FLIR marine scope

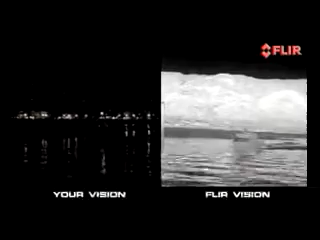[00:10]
With their ability to greatly increase visibility at night and in adverse conditions, thermal imaging cameras help mariners safely navigate and they're invaluable in search and rescue situations.